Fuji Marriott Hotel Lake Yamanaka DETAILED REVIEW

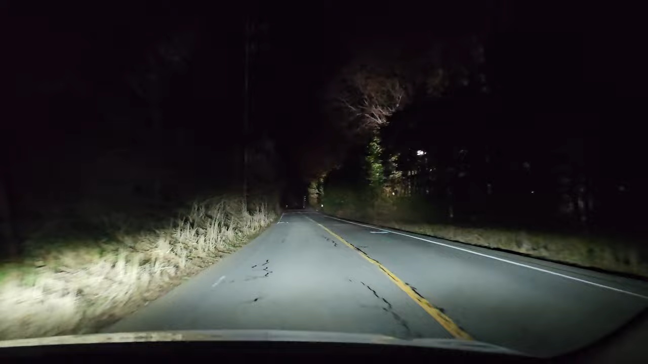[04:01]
Frankly, if you're coming to it at night, it's actually a little bit of a creepy drive. So I would say definitely try to arrive here during the day.
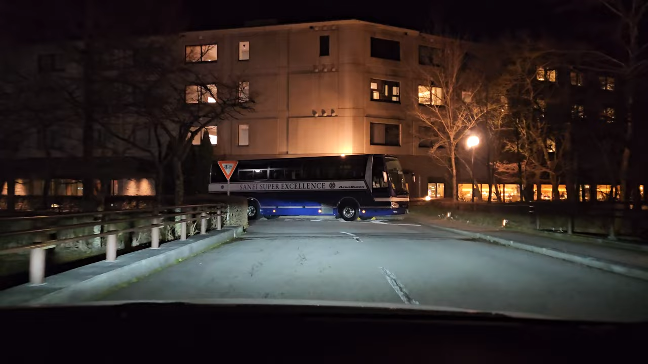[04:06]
Oh, and the good news is if you are driving a car, plenty of free parking in the self parking lot on both sides of the hotel.